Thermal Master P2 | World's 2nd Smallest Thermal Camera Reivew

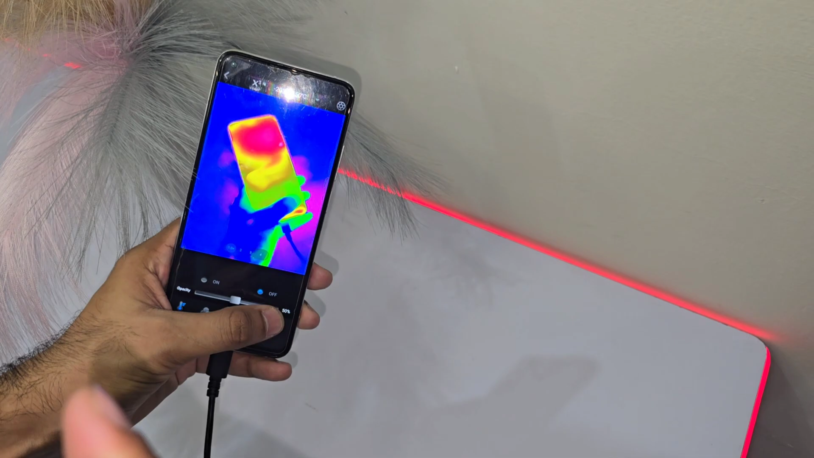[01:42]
Well, this camera can measure temperatures up to a scorching 1112DGF, thanks to its IQ Plus intelligent temperature engine.
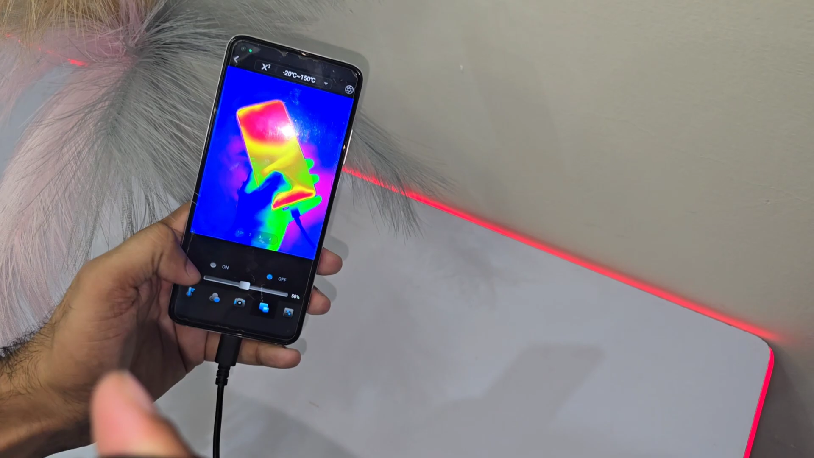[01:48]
And the best part? It's accurate to within plus 1.5 degrees side set.
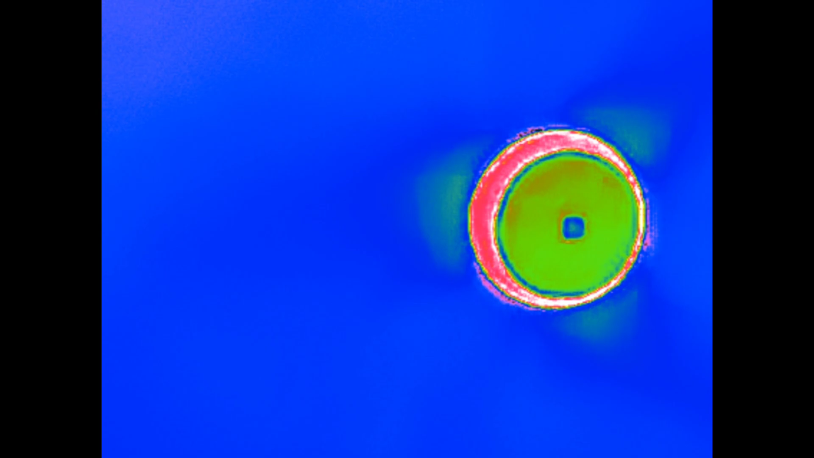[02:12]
Whether you're checking out a circuit board up close or scoping out something in the distance, this camera lets you adjust with ease.
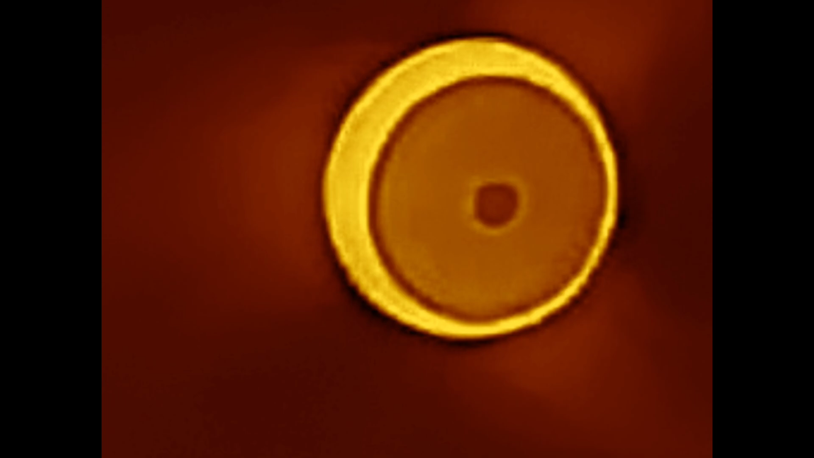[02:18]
No more squinting or guessing. Just zoom in and you're good to go.
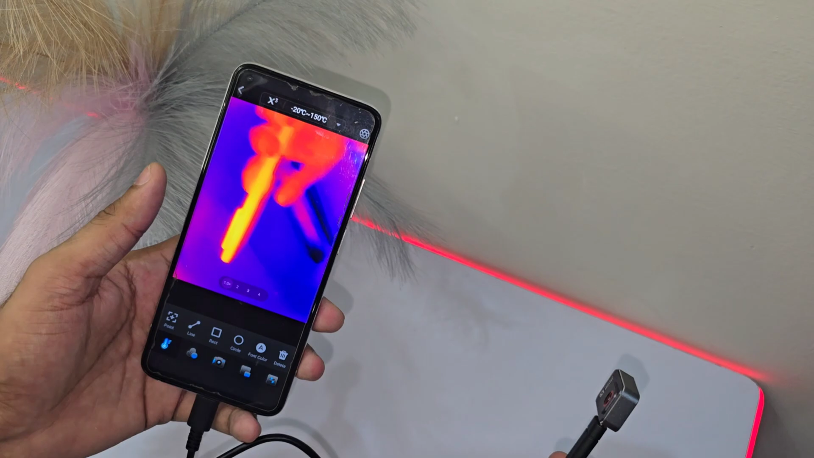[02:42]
You can take photos or videos, post-process the temperature data, and even generate professional reports without paying extra.
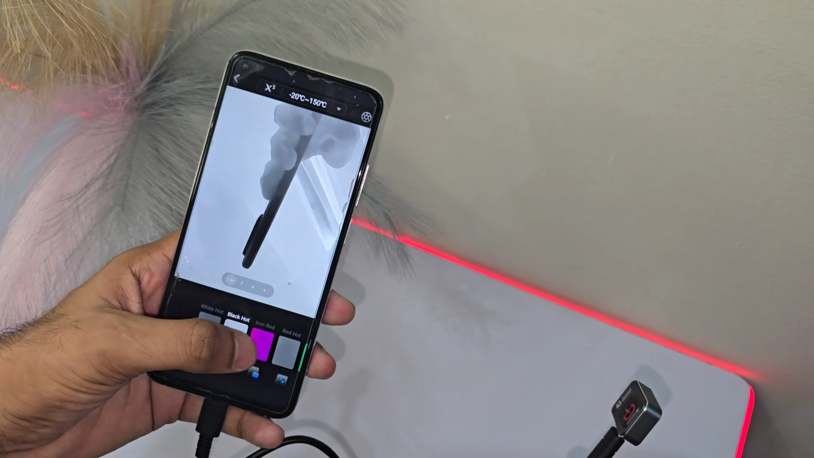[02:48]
It's like having a high-end analysis tool right in your back pocket.
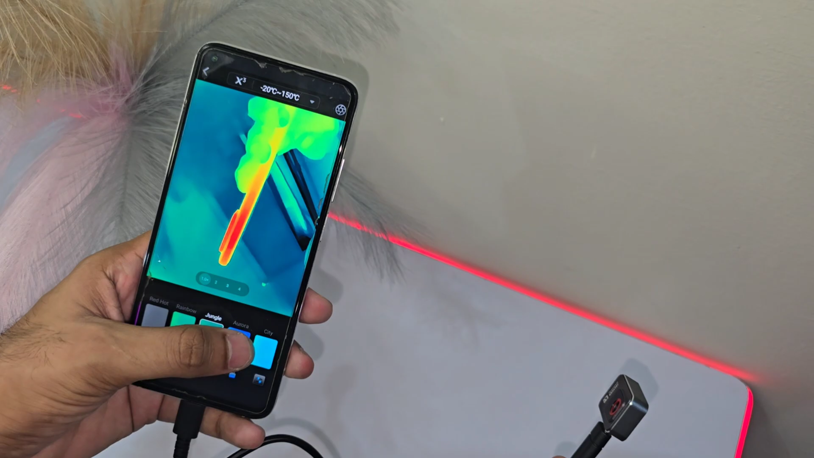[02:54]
Perfect for engineers, DIYers, or anyone who wants to dive deep into their data.
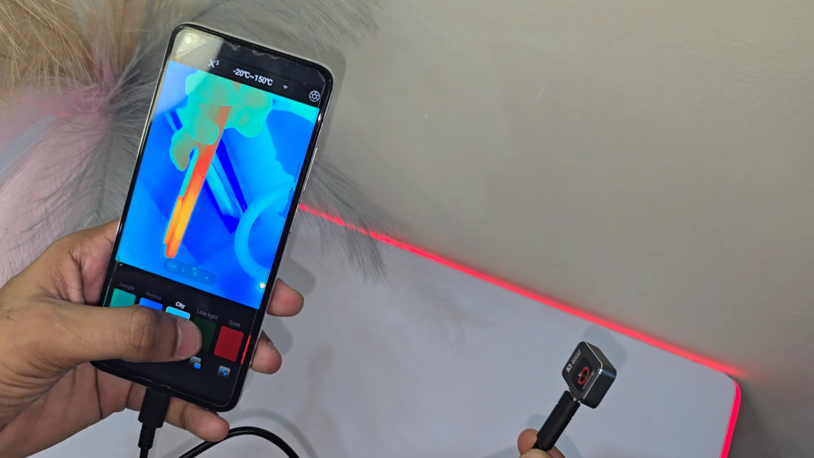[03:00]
Even though the P2 is powerful, it doesn't drain your battery.
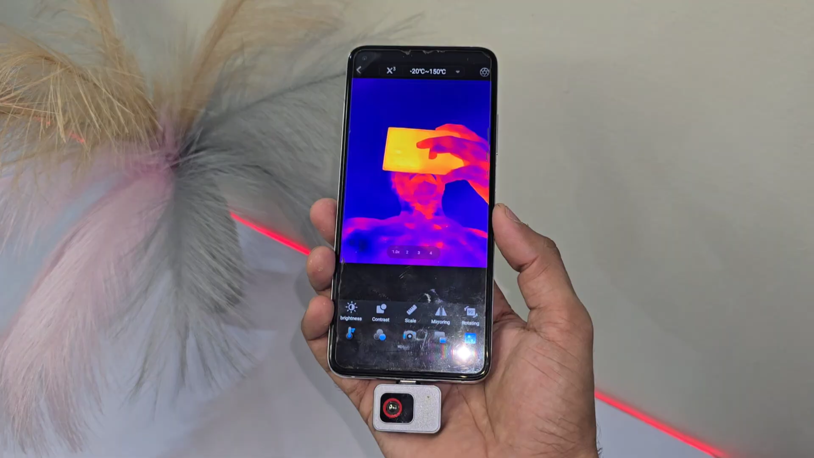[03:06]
With just 0.3 watt of power consumption, it's energy efficient and built to last.
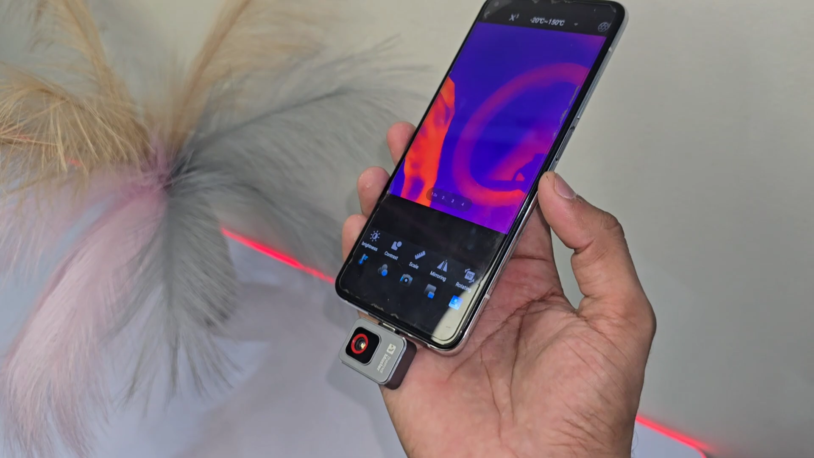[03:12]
It's like having a reliable energy buddy who won't leave you hanging mid-job.
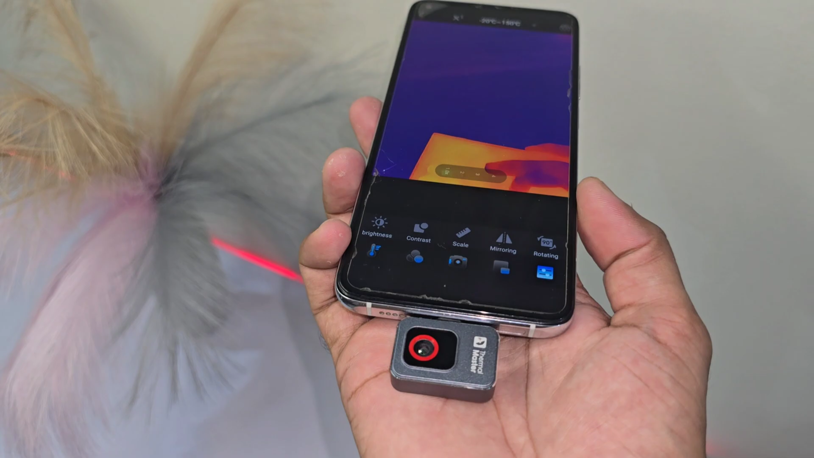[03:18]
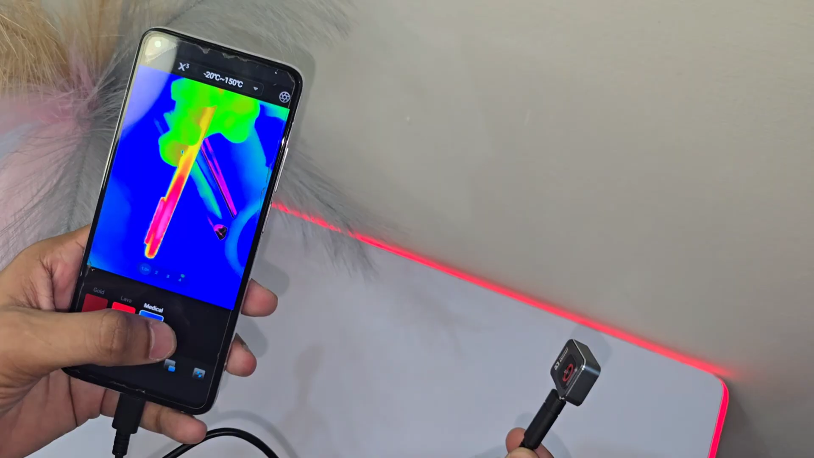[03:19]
Highlight areas of interest effortlessly with the DIY color bar.
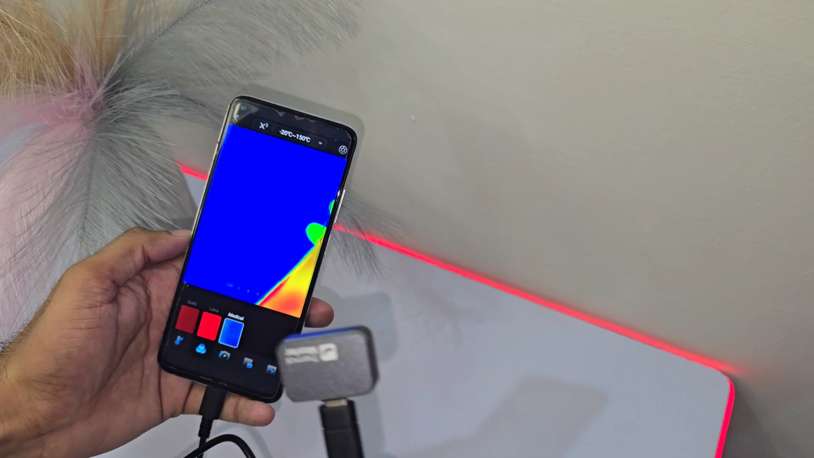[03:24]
Slide to adjust, and the camera will highlight the target areas for you. Whether it's a hot spot or a cool zone,